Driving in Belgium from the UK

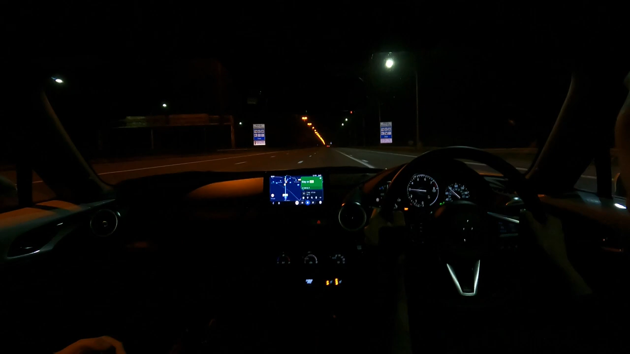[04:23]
No cat's eyes though but as the street lamps you don't really need the cat's eyes.